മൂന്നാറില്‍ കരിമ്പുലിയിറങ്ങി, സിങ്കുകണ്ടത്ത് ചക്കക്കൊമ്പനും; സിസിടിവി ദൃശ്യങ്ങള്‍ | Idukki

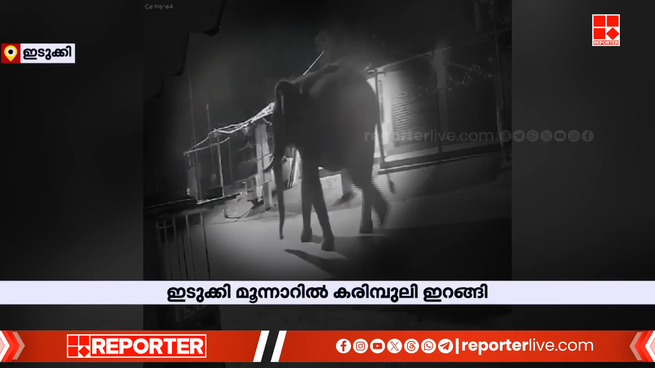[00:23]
സിംഗുകണ്ടം ടൗണിലൂടെ നടന്നു പോകുന്നതിന്റെ CCTV ദൃശ്യങ്ങളും പുറത്തുവന്നു. ചക്കക്കൊമ്പനും മറ്റൊരു കൂട്ടം ആനകളും സിംഗുകണ്ടത്തിന് സമീപം തന്നെ നിലയുറപ്പിച്ചിട്ടുണ്ട്.
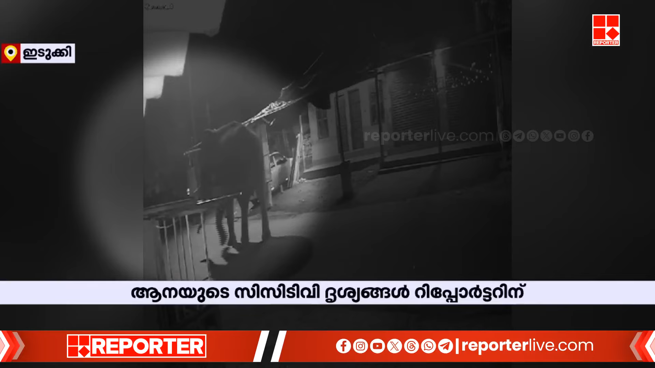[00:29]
RRT സംഘത്തിന്റെ നിരീക്ഷണത്തിലാണ് കാട്ടാനകൾ. അതേസമയം മൂന്നാർ സെവൻമലയിൽ കരിമ്പുലിയുടെ സാന്നിധ്യം തോട്ടം തൊഴിലാളികളെ ആശങ്കയിലാഴ്ത്തുന്നു.